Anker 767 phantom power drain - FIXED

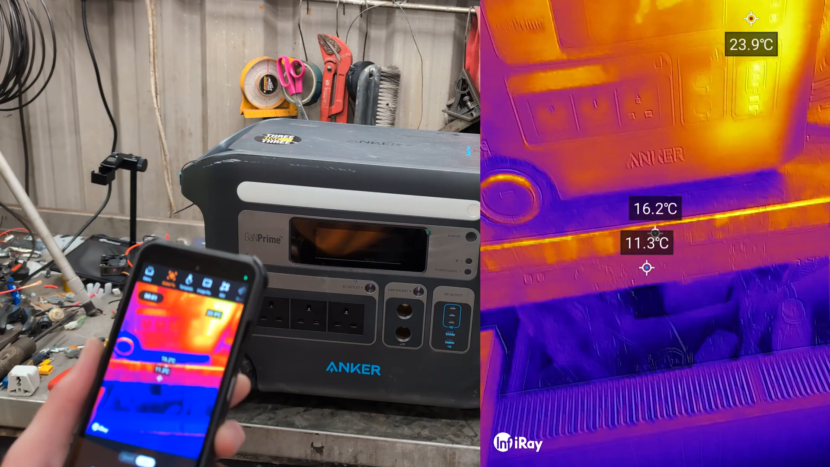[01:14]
On screen: max 23.9°C
Right. So there is a weird hotspot and it's not my reflection.
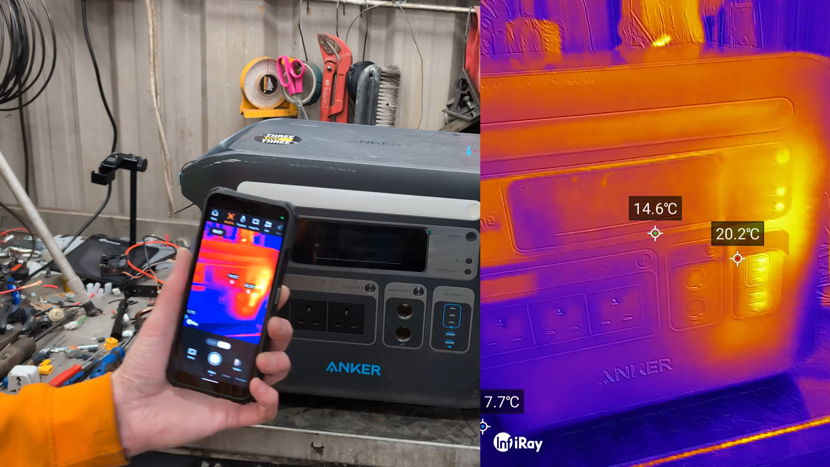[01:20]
I'm going to move out of the way. It's not a reflection.
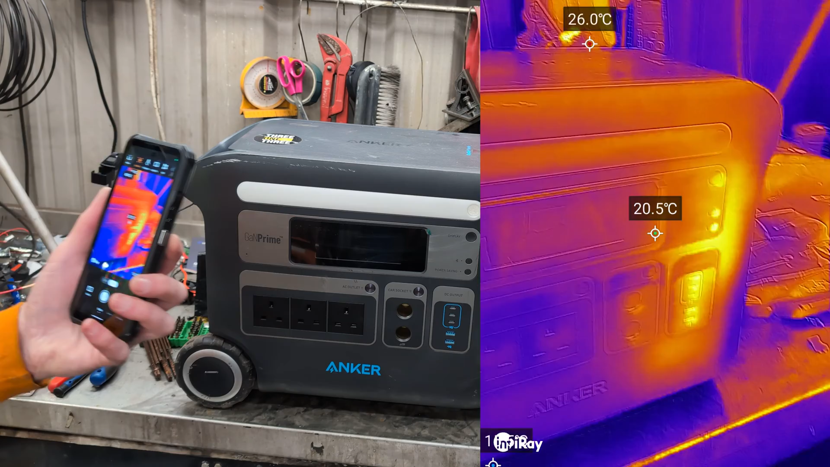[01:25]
On screen: spot 20.5°C, max 26.0°C
There's no other heat in here. That's the handles where I picked it up and was holding it.
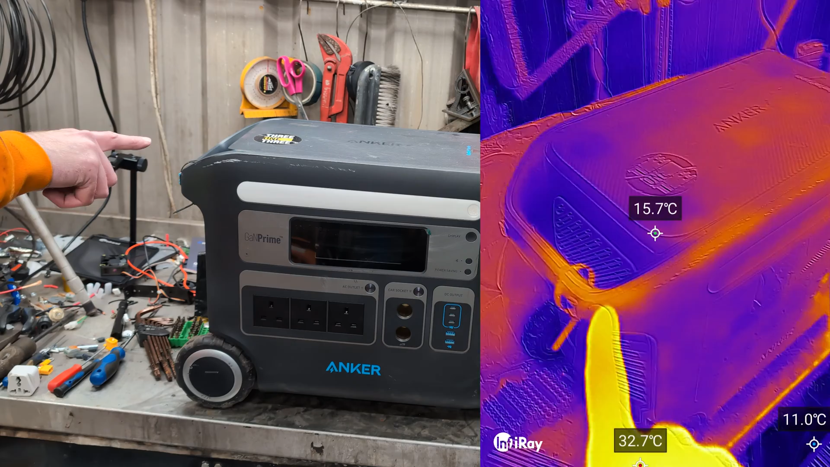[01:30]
On screen: spot 15.7°C
And then there'll be a little bit of reflected emistivity from the metal in there.
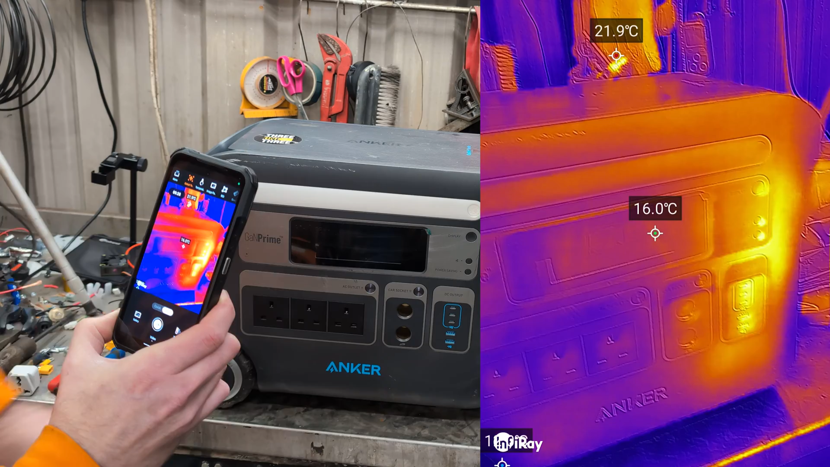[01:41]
On screen: spot 16.0°C, max 21.9°C
But there is definitely a warmth coming from behind here.
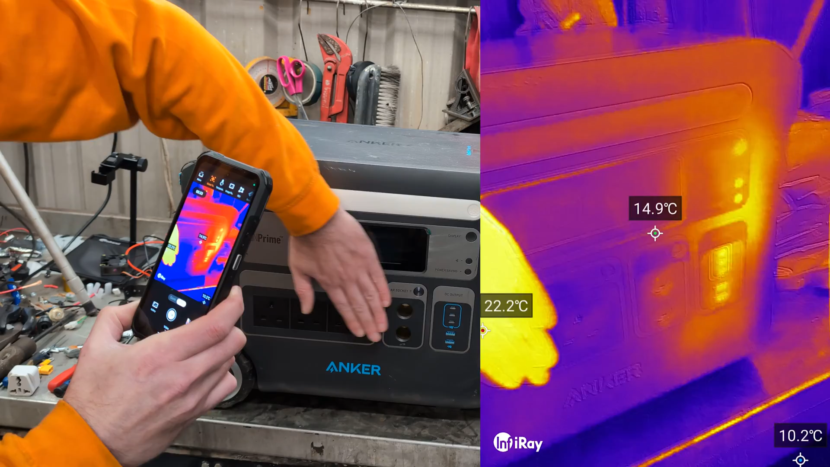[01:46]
On screen: spot 14.9°C
And if I run my hand across it, I can feel the warmth coming from behind here.
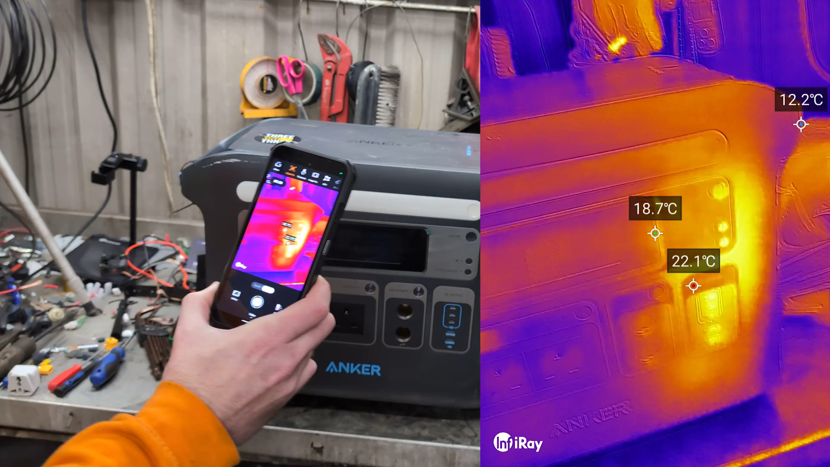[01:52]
So why is the USB-C stuck on, is the question.
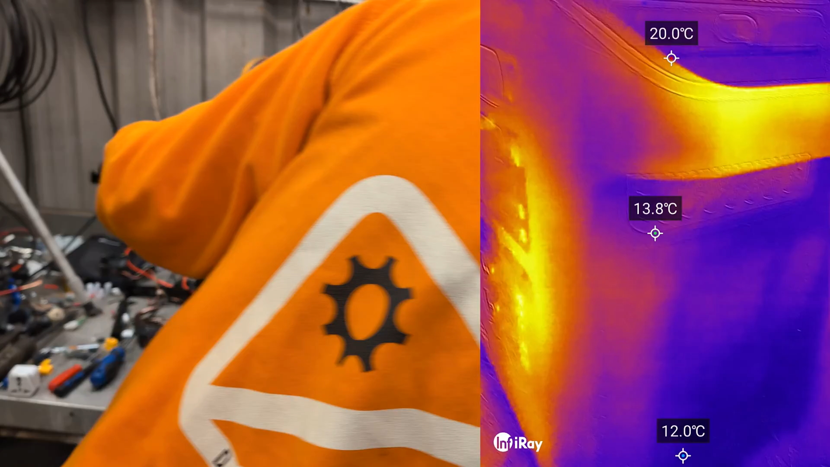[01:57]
Again, the handles are just from where I picked it up.
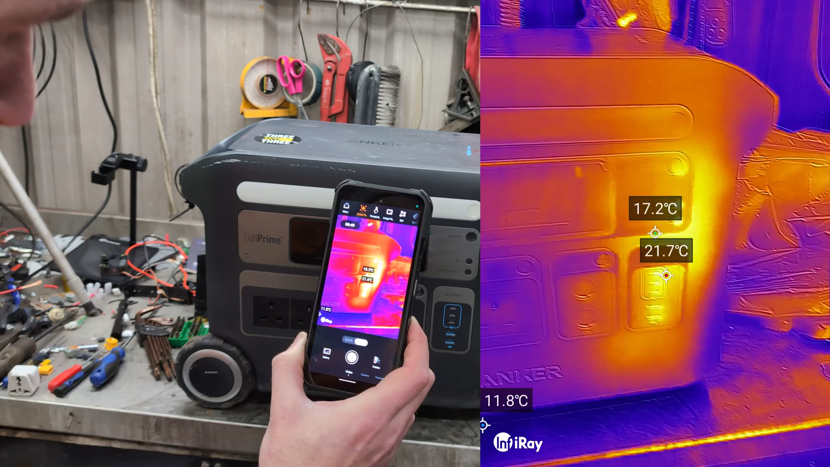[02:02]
But there is definitely a heat source behind there that is significantly warmer than the rest of the box.
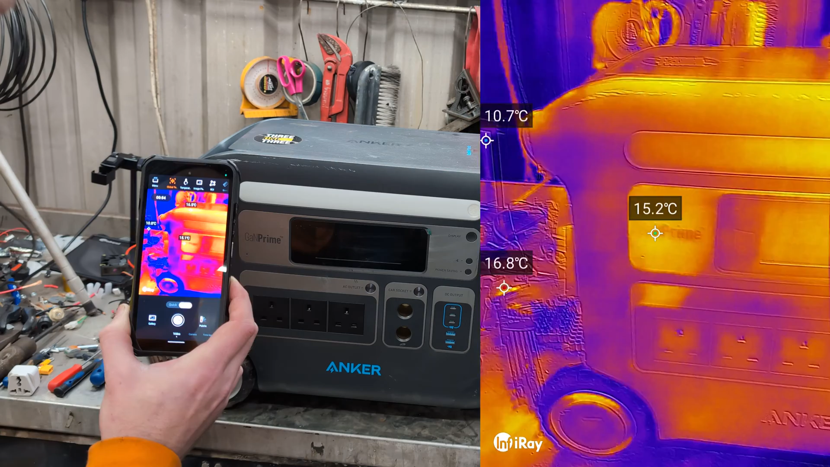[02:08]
So there's the dull grey at that end at 13.8 and the dull grey at this end, which is nearly 19 degrees.
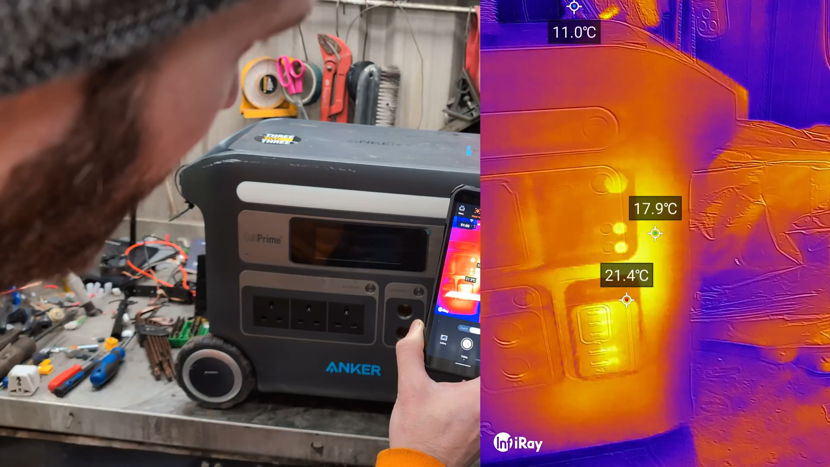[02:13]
So we've got a definite warmth stuck coming on from in behind there.